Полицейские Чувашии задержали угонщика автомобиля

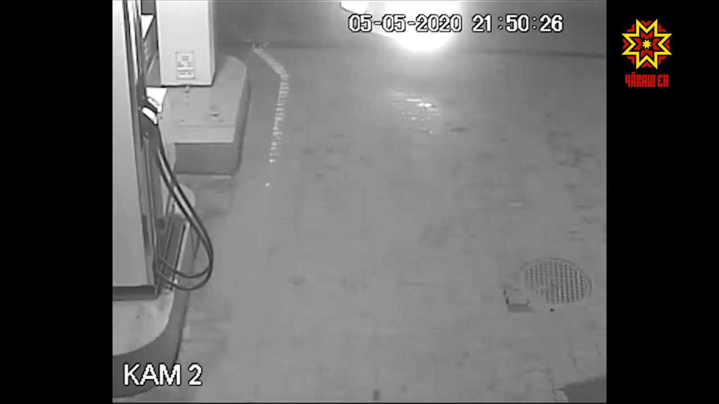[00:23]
На этих кадрах 14-я заезжает на АЗС, чтобы заправиться перед ночной поездкой. Пропажу железного коня автовладелец заметит лишь под утро и обратится в полицию.